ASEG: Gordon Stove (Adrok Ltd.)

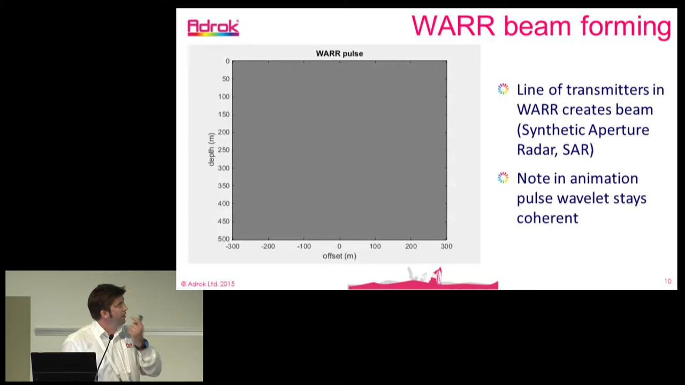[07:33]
So, it's keeping the shape and the central frequencies very stable through the ground. Another scan that we can do is moving the transmitter and the receiver together in tandem. And we call this a P-scan or a profile scan.